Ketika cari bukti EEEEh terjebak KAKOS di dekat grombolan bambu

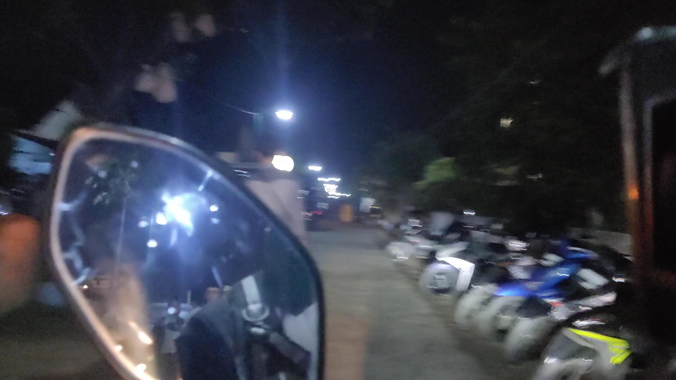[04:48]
bolok-bolok akhirnya kita simpulkan pada malam hari ini lebih dari 170 ribu jamaah guys
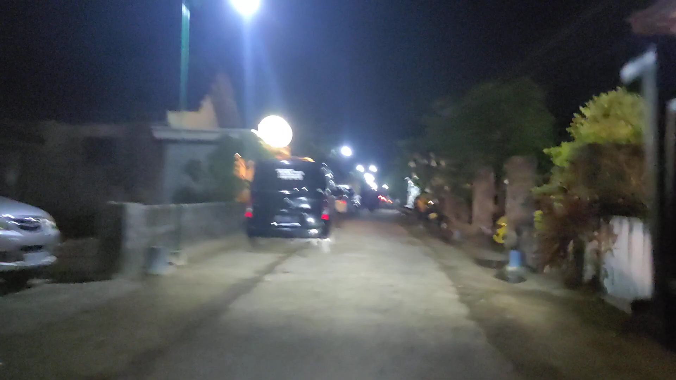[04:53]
bolok masya Allah kayak gini guys ya ini betapa keberkanya ST ya